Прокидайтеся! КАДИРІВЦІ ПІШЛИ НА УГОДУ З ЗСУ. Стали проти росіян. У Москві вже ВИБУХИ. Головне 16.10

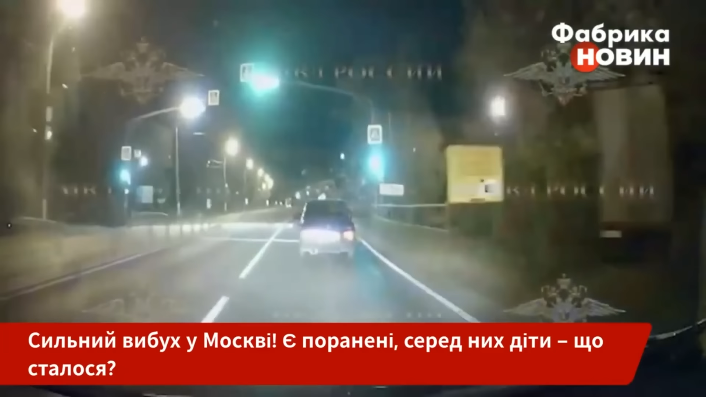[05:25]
У Подольську шестеро молодиків залізли в одне тоновану авто і почали ганяти по місту. Їх намагалася зупинити поліція. На вимогу силовиків зупинитися порушники не відреагували. Навпаки, збільшили швидкість і кинулися навтюки. Тоді поліцейські зробили попереджувальний постріл. У відповідь один із пасажирів відчинив вікно і почав стріляти в патрульну автівку. Силовики відкрили вогонь по колесах втікачів.